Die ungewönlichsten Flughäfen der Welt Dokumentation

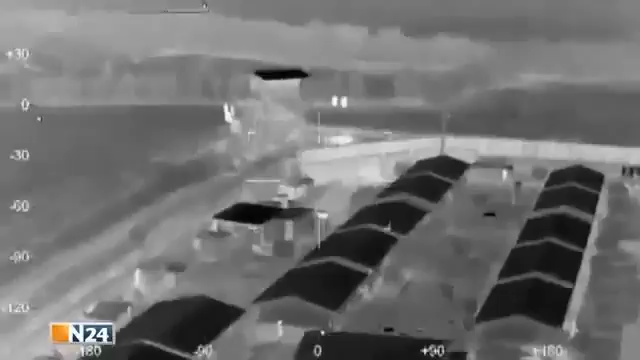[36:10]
Im Mai 2010 zeichneten Infrarotkameras auf, wie ein Mitglied afghanischer Rebellen eine Handgranate auf US-Soldaten warf.
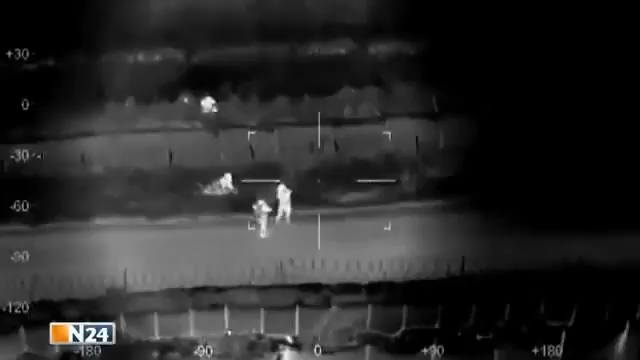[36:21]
Die Soldaten eröffneten das Feuer und schlugen die Rebellen in die Flucht.